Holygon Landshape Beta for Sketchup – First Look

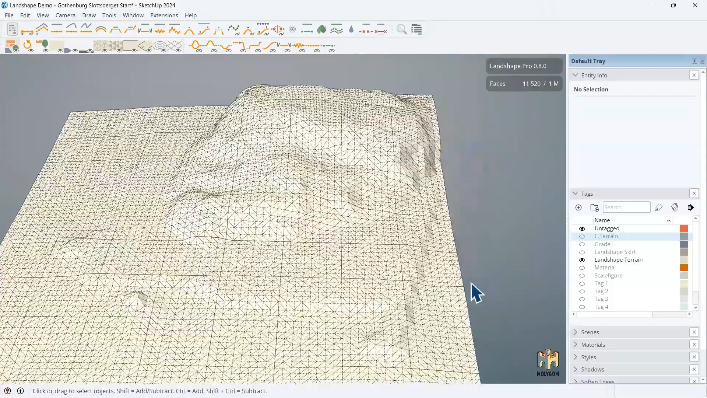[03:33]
Because we can add detail where we want it. And that's what we're going to start looking at. So, if you remember from the other model, we've got a peer down here.
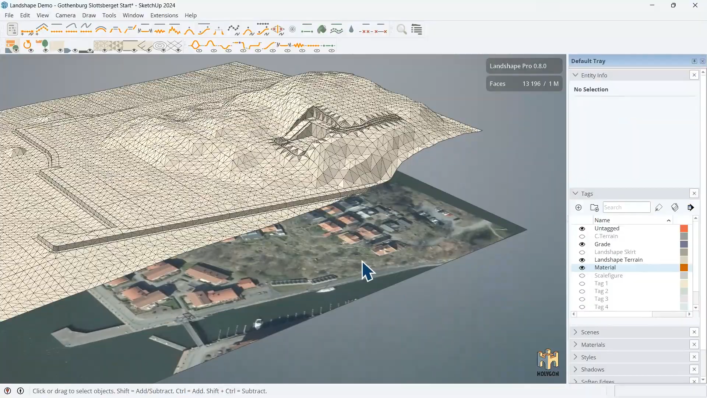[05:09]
So, we can use that. And use that as a source for zoning. So, let's zone.
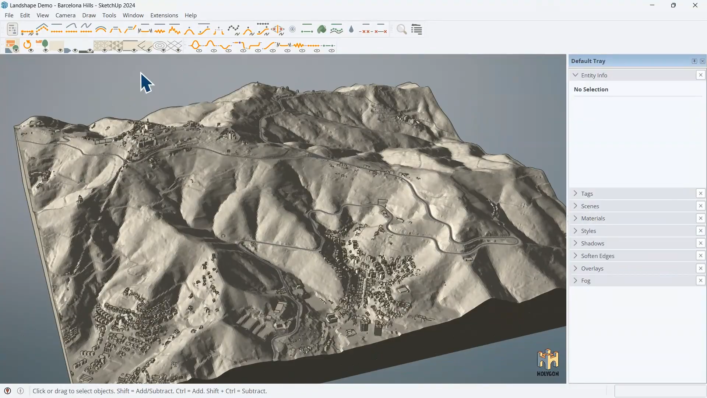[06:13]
It's a hilltop outside Barcelona, Spain. And on this, we've imported a point cloud.
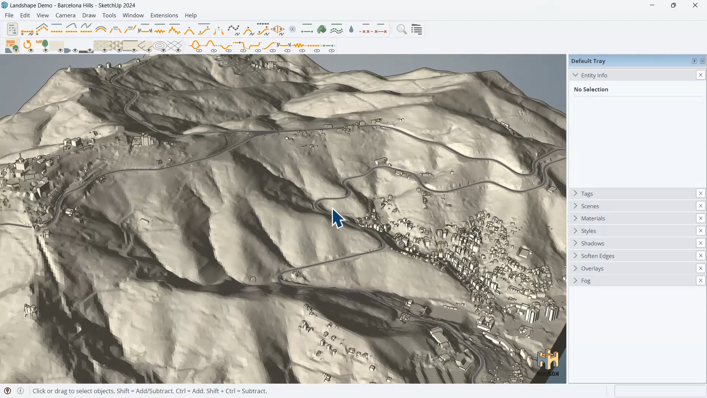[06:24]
We made a mesh out of it. And we've imposed some roads here.
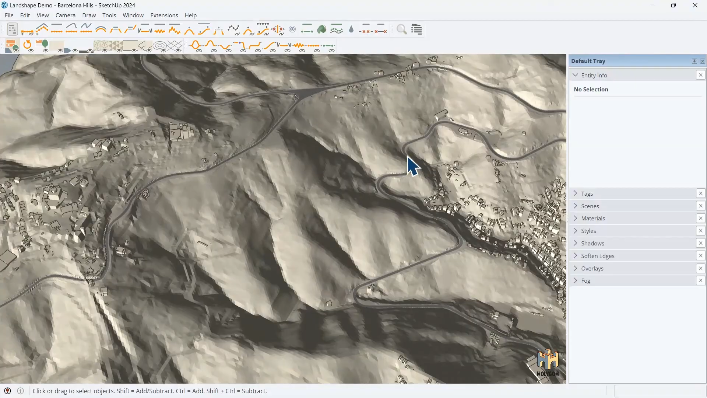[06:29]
And here we have also embedded them. And it looks like this.
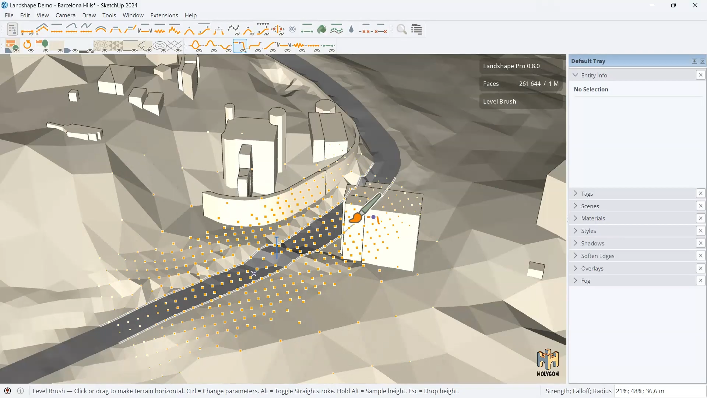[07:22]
Then we made the road fairly flat. But also lots of other things. Because we wanted to... Because the brush spills over.